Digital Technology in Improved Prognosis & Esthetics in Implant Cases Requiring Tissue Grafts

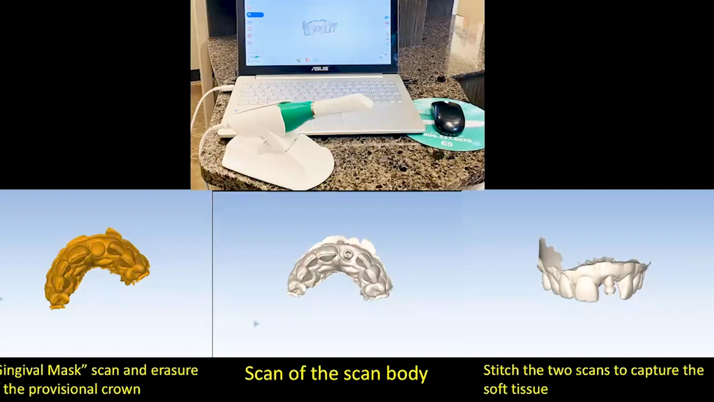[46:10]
And then we screw the scan body on to where all we now have to do is scan the scan body only. And then we just stitch the two images together.